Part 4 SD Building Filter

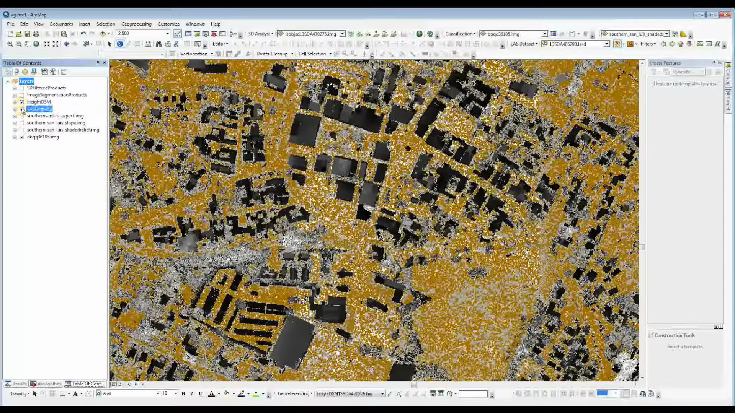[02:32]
Again, we first create an elevation DSM based on the unclassified last return.